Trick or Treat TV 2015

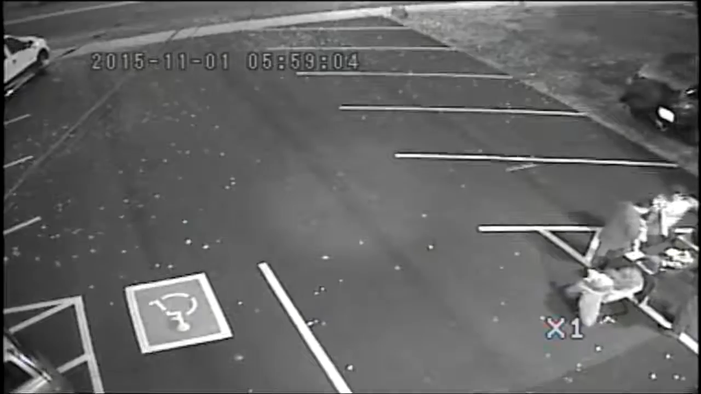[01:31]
There is a shot of the, uh, and I'm assuming this is going out over the air. This is a shot of, uh, our grounds here at, uh,
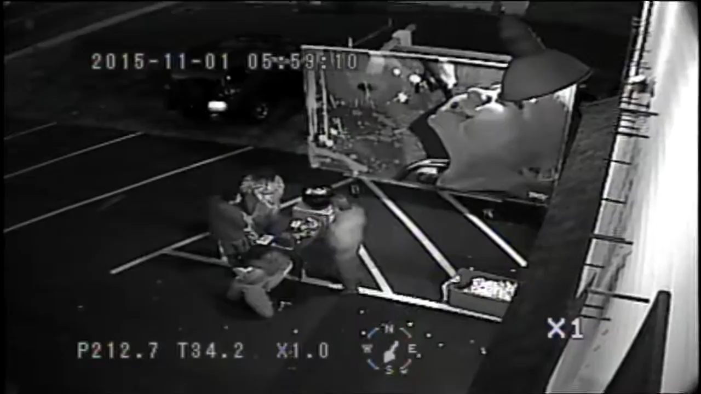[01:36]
28 South Orchard Street, and you see some trick-or-treaters that, uh, down there.
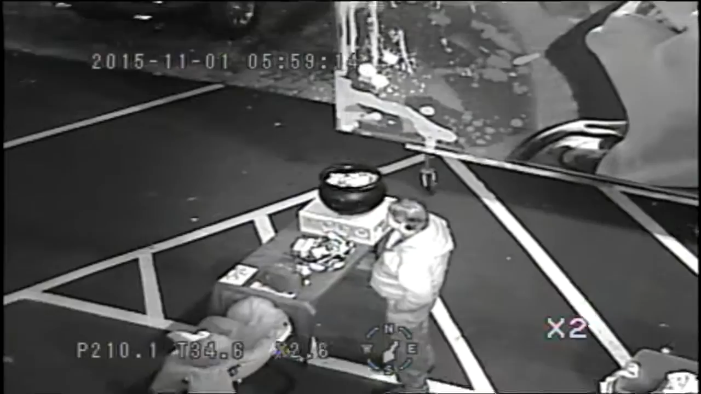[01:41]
There is, uh, there is our friend Kurt. So, yep, and there are some trick-or-treaters. So they can come, get, uh, get treats, and then also come up and, uh,
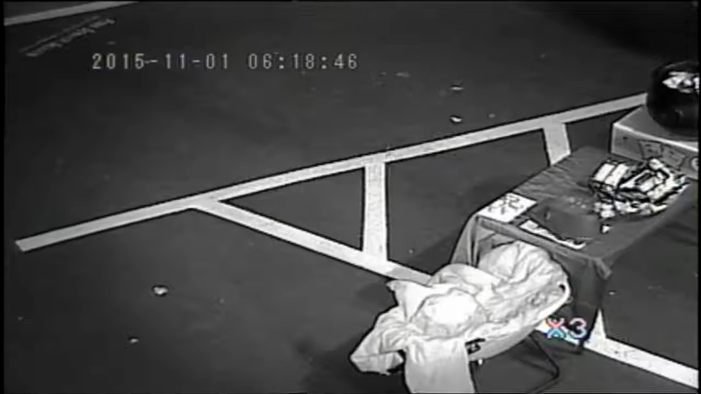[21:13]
Yes, Trick-or-Treat TV is. We're looking outside at our parking lot. I don't see any trick-or-treaters out there at this moment. No, it looks, uh, vacant, uh, for, for the moment. But you can, uh, get up there and, uh, gank some of that, uh, candy that's up there.
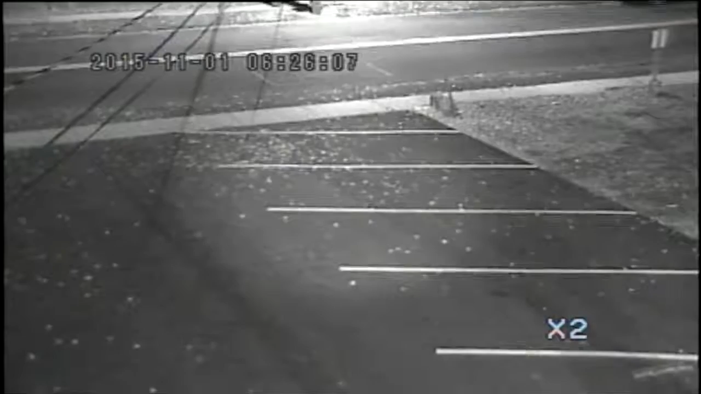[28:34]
I don't think we have any dog treats, though. No, no, unfortunately, all right, there, there are some kids there. It looked like they were headed back out, but maybe they...
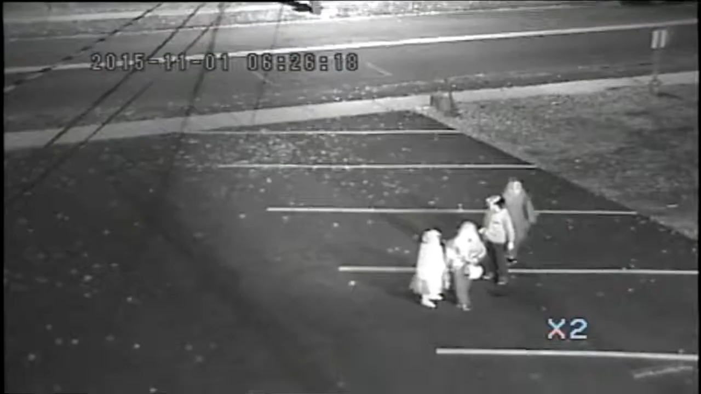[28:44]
Okay, now they're getting the, uh, word if they want to, uh, want to come up, but, uh... Uh, I don't think... Oh, it looks like they're declining the offer for the, uh, for the moment here. No, come on up! Come on up! Come on up!
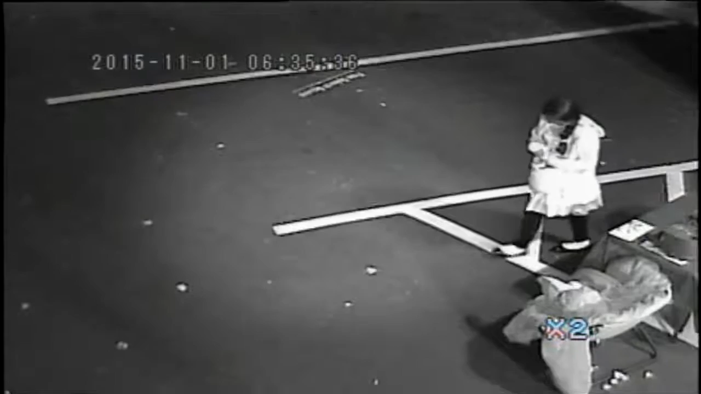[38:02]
It's being appealed again, but from what I understand, they, they won't go to court again until, uh, until February, and of course, by that time, the, uh, Super Bowl will be over. We just saw, we just saw someone in the parking lot here that, uh, grabbed her candy and, uh, and ran. Uh, that's the shot you see on your screen now of where we are at 28 South Orthridge Street, and you could come down here and get some, uh, uh, get some,
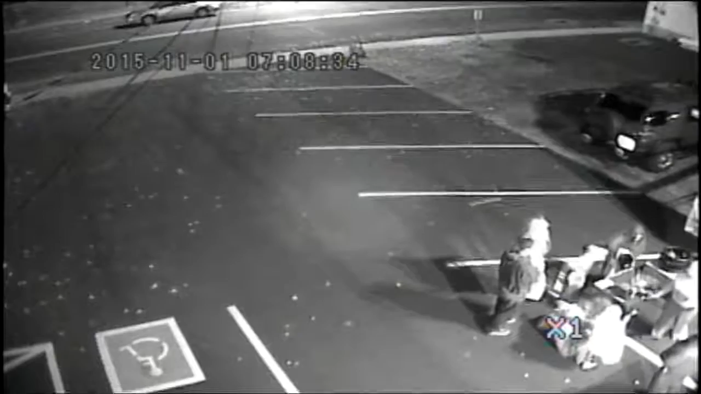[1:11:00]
Now, let's see, if we can keep that shot for a moment, let's, let's see if they will when their way upstairs or, uh,